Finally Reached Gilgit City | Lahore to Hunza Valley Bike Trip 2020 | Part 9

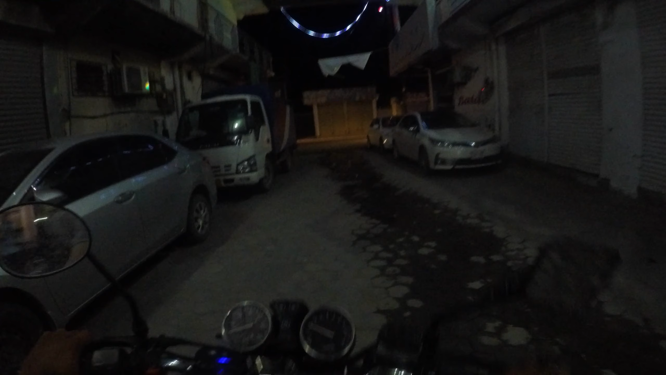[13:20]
तो भाई जान अभी हम निकलने लगे हैं खंडिया, ये क्या नाम है इसका, गिलगत,
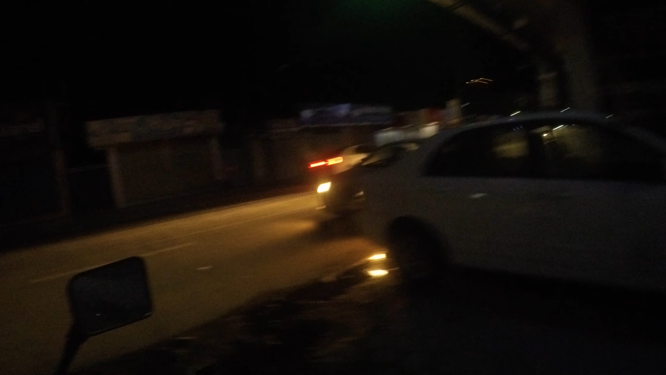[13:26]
गिलगत बल्तिस्तान के बाजार में, और
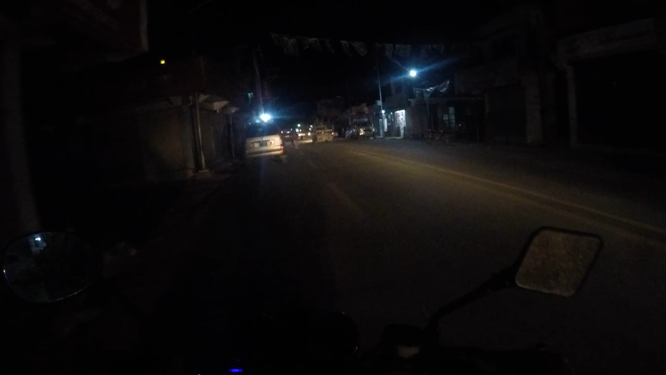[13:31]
बाजार मुकम्मल तौर पर बंद दिख रहा है हमें, हम निकले हैं खाना खाने के लिए। मैंने कहा चलो जा तो रहे हैं कुछ मतलब वीडियो अगर हो सके बाजार के शूट कर लेते हैं,
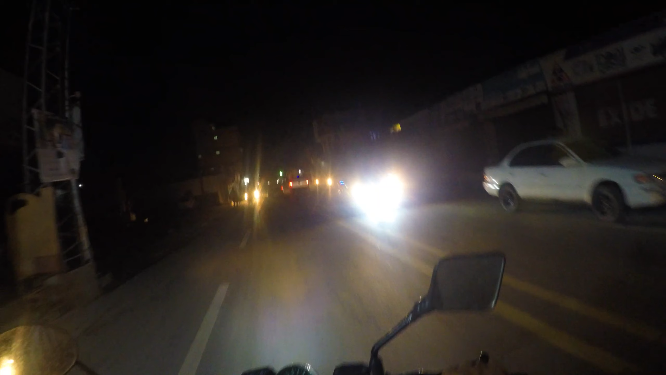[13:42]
लेकिन जो हालात और वाक़ात को मद्देनजर रखते हुए गिलगत का बाज़ार बंद हो चुका है, यहाँ पे पंप ये जनाब बाज़ार है गिलगत बल्तिस्तान का जो कि अभी बंद है।